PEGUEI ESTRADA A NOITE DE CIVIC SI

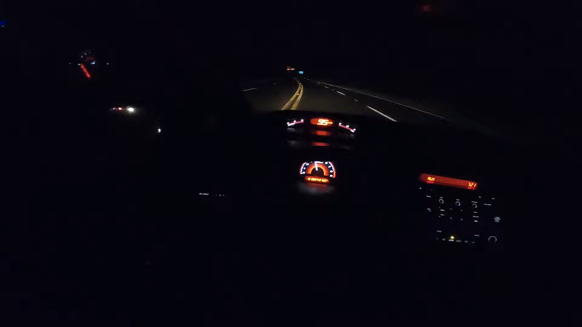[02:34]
imagina o seu espero e aquela carreta e depois nunca mais passo ele espero que não esteja tão escuro galera
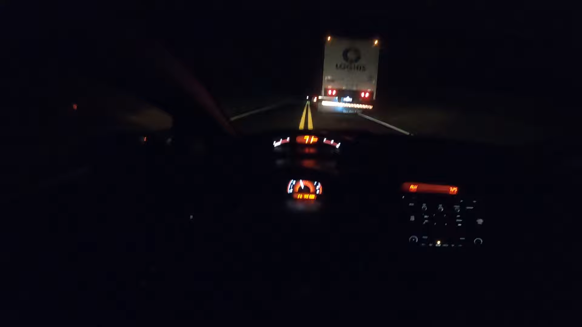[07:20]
tá vindo o carro lá na frente mano